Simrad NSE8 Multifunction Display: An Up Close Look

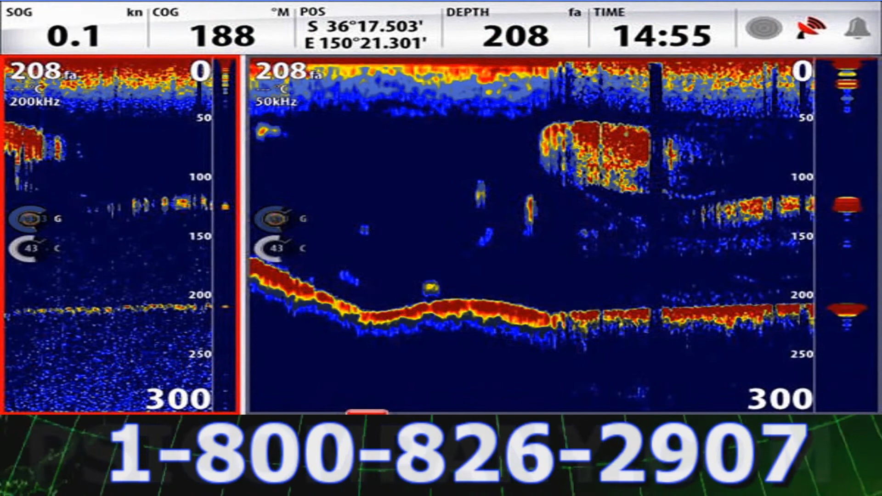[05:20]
On screen: depth 208 fa, speed 0.1 kn
The fish finder capabilities here are absolutely nothing short of fabulous with expansion, bottom lock, and a-scope capabilities.
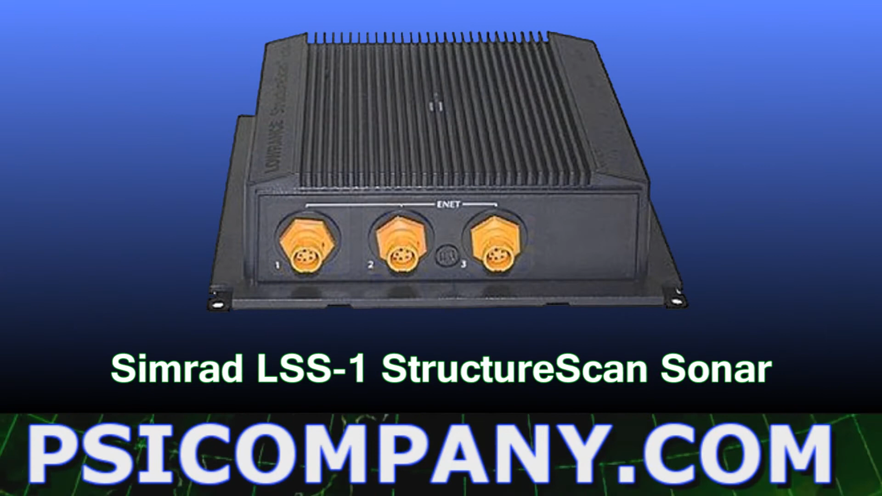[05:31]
Recently, Simrad also added the LSS-1 structure scan sonar to its down sounder lineup. This unique network device provides exquisite detail in side scan and down scan modes.
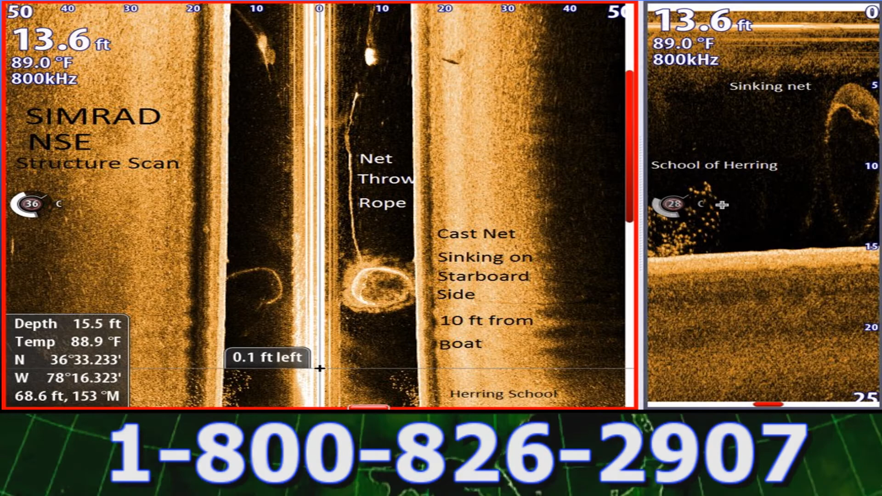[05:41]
The sea bottom imagery is nothing short of amazing at ranges down to 100 feet. Weather is never a problem for the Simrad NSE multifunction display.